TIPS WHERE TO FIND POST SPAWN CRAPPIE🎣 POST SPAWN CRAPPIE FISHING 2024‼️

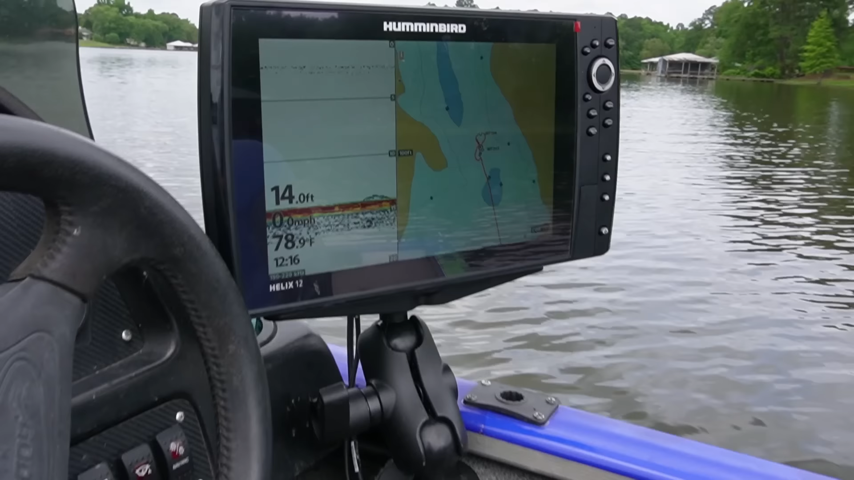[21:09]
On screen: depth 14.0 ft, water 78.9°F
Check this baby out, guys. I have upgraded my console graph from the Helix 7 to the Helix 12.
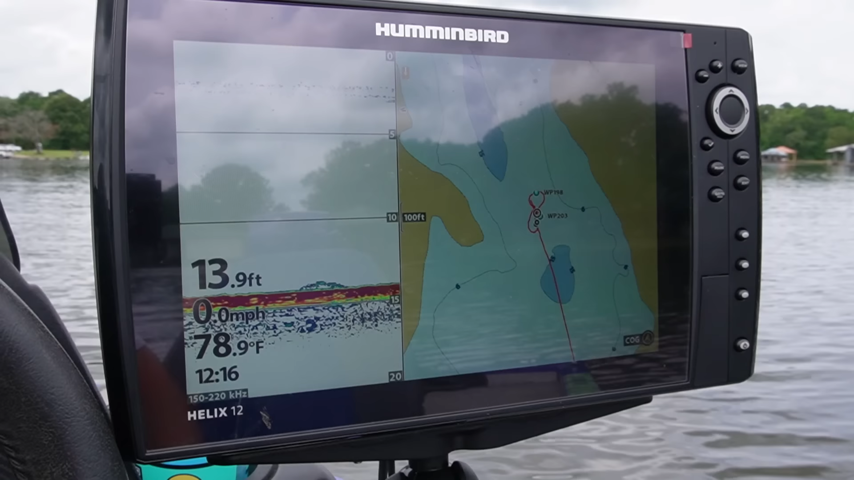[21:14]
On screen: depth 13.9 ft, water 78.9°F, speed 0.0 mph
And as you can see right now, we're sitting in 14 foot of water.
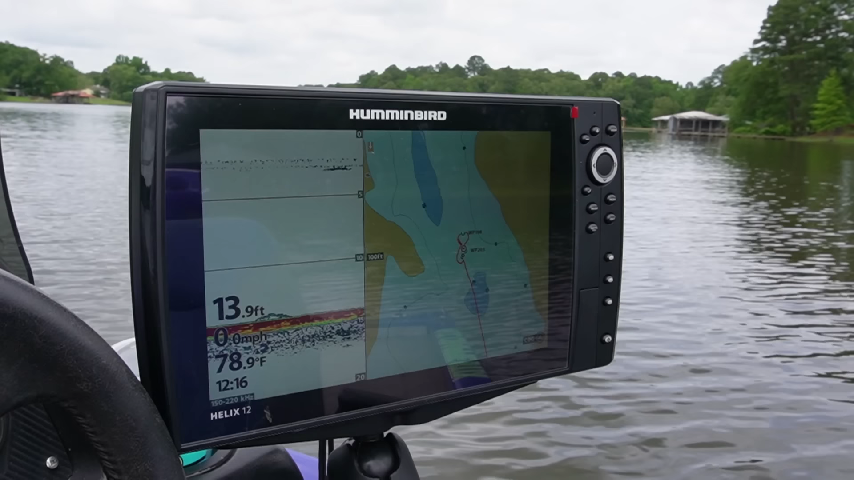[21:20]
On screen: depth 13.9 ft, water 78.9°F, speed 0.0 mph
And we targeted brush tops today in that 10 to 15 foot range. Y'all be sure to go out and get these post-spawn crappie. They're hungry. They're ready to eat. I'm sure you could catch them on jigs as well. But got Jaden in the boat. He likes to use minnows.